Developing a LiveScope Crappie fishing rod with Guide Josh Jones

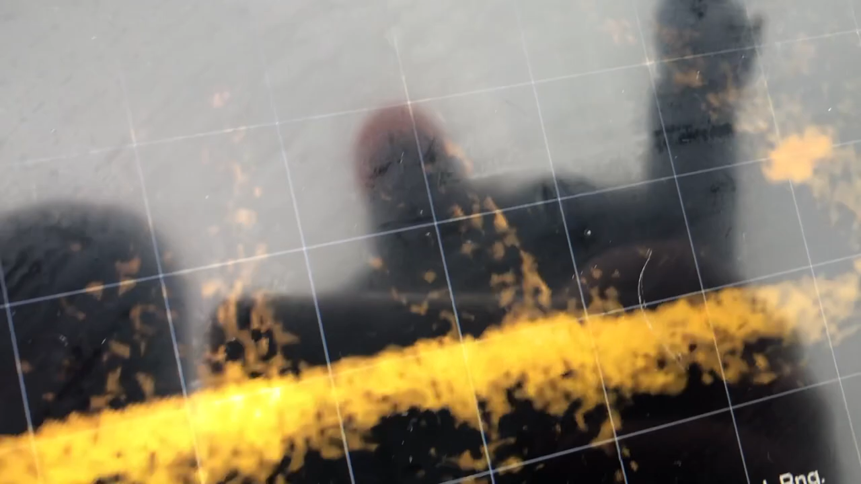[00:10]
Here's some video clips I did with Josh out the boat yesterday that shows a crappie coming up and eating the crappie kicker on forward view with LiveScope.
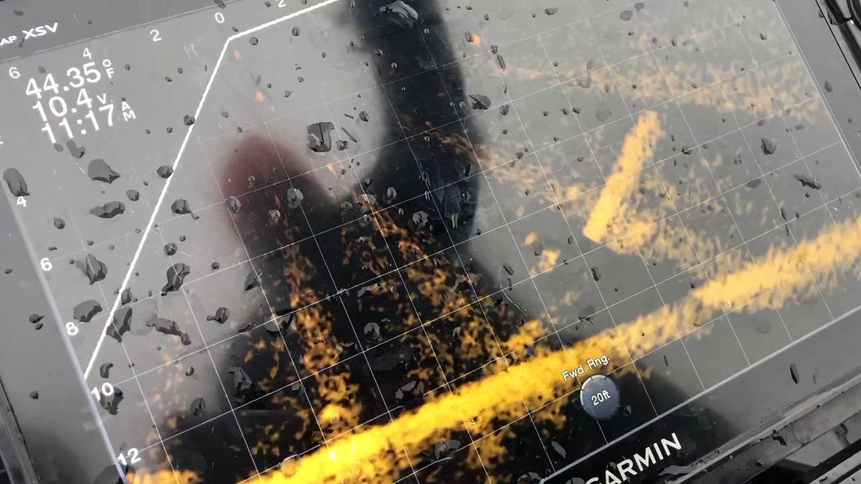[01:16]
Hey watch Josh and Josh LiveScope a couple camels right here.